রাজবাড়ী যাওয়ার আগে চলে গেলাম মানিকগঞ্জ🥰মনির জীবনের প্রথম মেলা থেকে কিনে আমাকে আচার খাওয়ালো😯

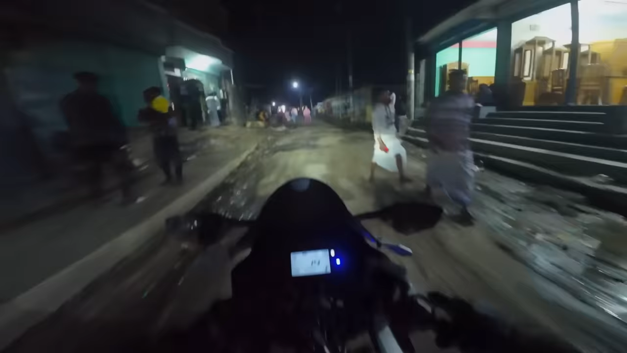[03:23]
দেখেন পুরাটা রাস্তা খুঁজছে, তো অনেক দূর আমরা চলে গেছিলাম আবার ঘুরে আসলাম, এখন আমাদের একটা অচেনা রাস্তা দিয়ে যেতে হইব।
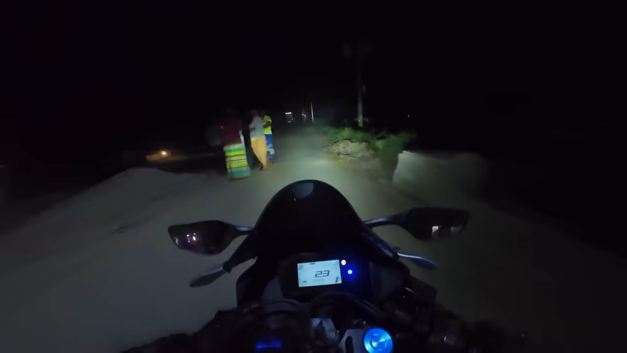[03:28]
প্যারা খামু না কয়েও অনেক বড় একটা প্যারা খেয়ে গেলাম। ভাই রে ভাই, অনেক ঘুরে পেঁচায় আমরা ধামরাইয়ের রোডে উঠছি, এমন হাইওয়েতে উঠা ডান দিকে গেলে মানিকগঞ্জ, আরও 25-26 কিলোর মতো। বাট এই জায়গাটায় আমরা যে পেইনটা খাইলাম,
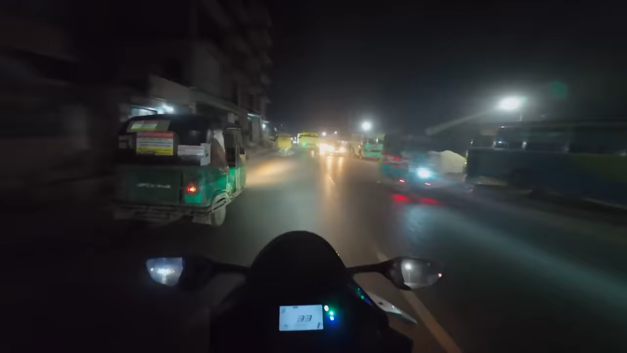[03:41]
আসলে আমি যে দিকে এই জায়গায় ঝামেলা হবে না এটা কখনো হতে পারে না,
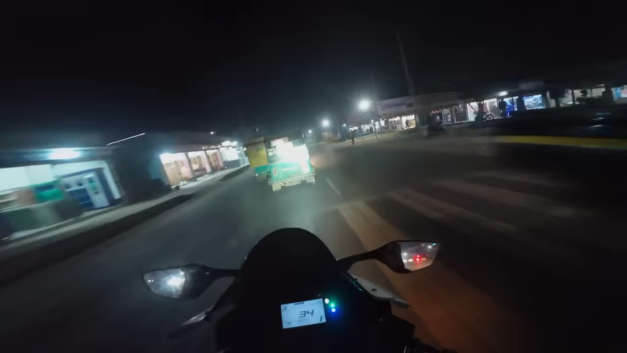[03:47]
হবেই ভাই কোনো না কোনো ঝামেলা হবেই, এখন হাইওয়েতে উঠি আগে।
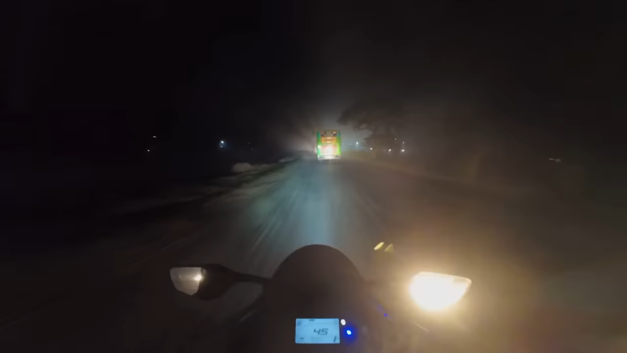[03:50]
আর মানিকগঞ্জের রাস্তাটা সিঙ্গেল লেনের রাস্তা, তো হাইওয়েতে উঠে গেছি,
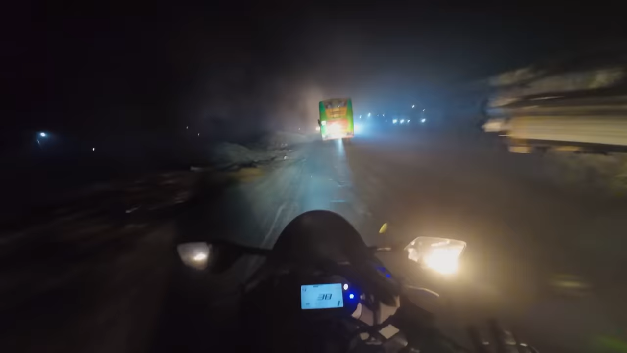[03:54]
আর মানিকগঞ্জের হাইওয়েটা সিঙ্গেল লেনের হাইওয়ে, তো একটু ধীরে সুস্থে দেখা, কারণ রাস্তায় অনেক কাজ চলতেছে। আর এই রোডে বড় বড় বাস চলে, ট্রাক চলে, আর এই রোডের অন্যতম প্রাণঘাতী বাস হলো সেলফি, ওইটাও এই রোডের বাসই, এই জন্য খুবই সাবধানে।
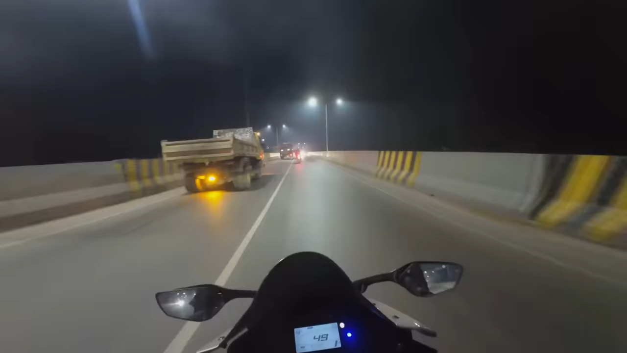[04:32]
ভাইরে ভাই, আজকে রোডে যে পরিমাণ গাড়ির চাপ, এই রকম গাড়ির চাপ আমি আগে কোনোদিনও দেখি নাই।
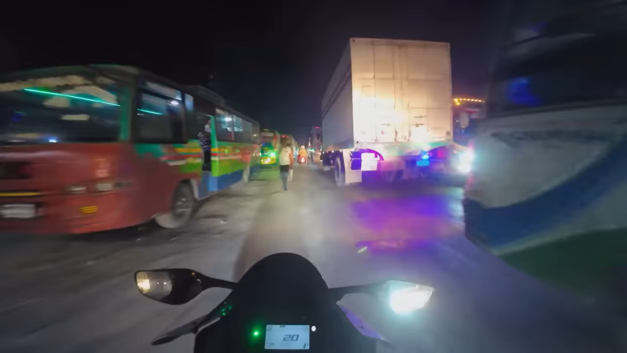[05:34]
সারা রাস্তায় পেন খাইতেছি, এই দেখেন গাড়ির কি অবস্থা, এত বেশি চাপ, আসলে কেন তো চাপ এটাই বুঝলাম না।
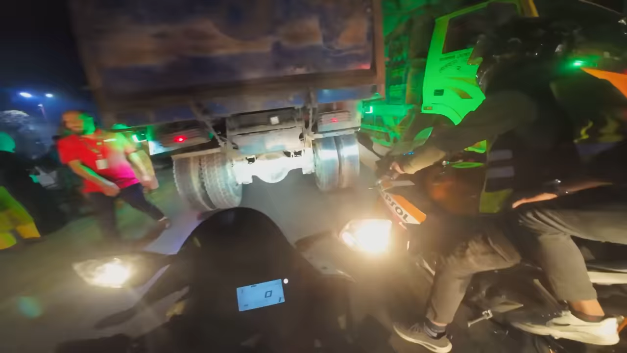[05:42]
বাট আর বেশি দূর নাই তো, নিজেরাও পেন খাই, আপনাকে একটু পেন দেই তো ওনার কথা বাড়াবো না।
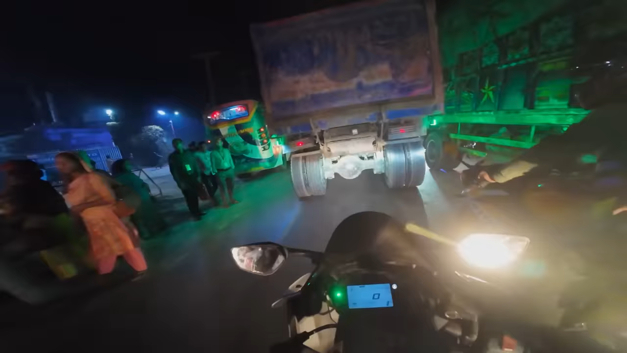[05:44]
এই পেন নিয়ে এই রাইড করতে করতে চলেন পৌঁছে যায় মানিকগঞ্জ।